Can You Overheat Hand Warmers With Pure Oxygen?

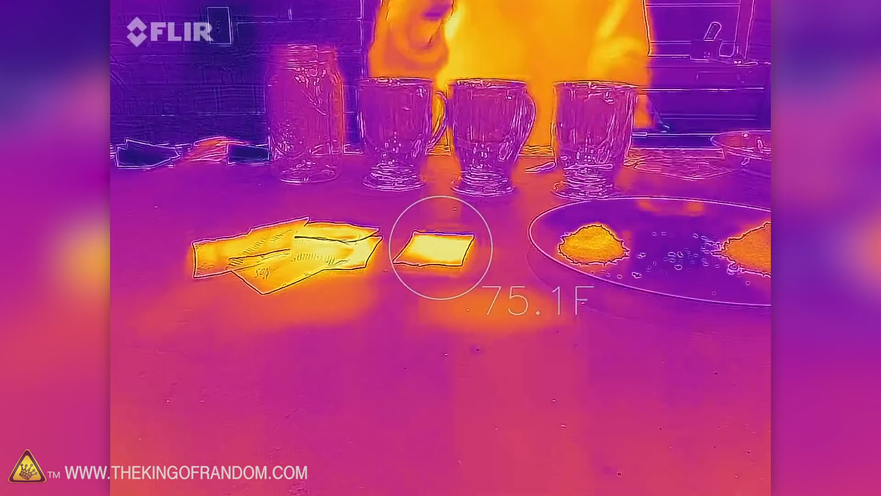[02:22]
On screen: spot 75.1°F
The first one that we opened has been going for the longest. Let's see, we are showing 91 Fahrenheit on the outside of the pouch here.
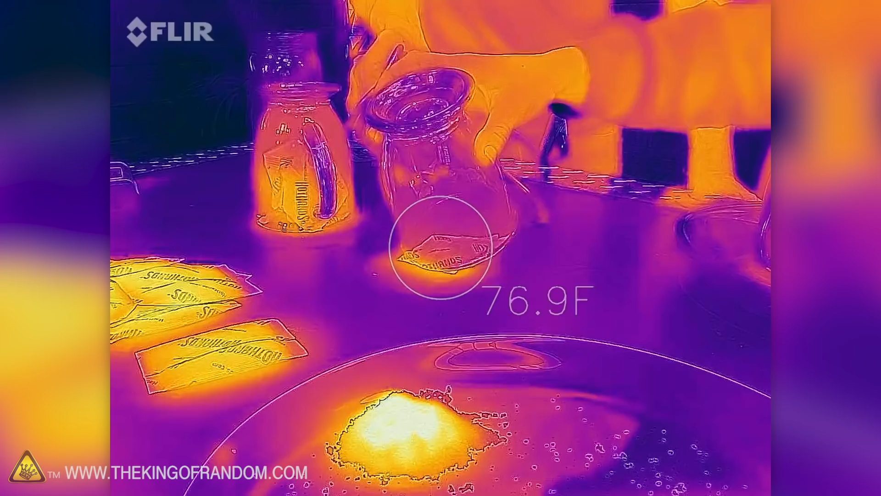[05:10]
On screen: spot 76.9°F
Okay, let's check our pile. The cup itself is up to 86, 87 degrees. So, that's gotten warmer. Almost up to 130.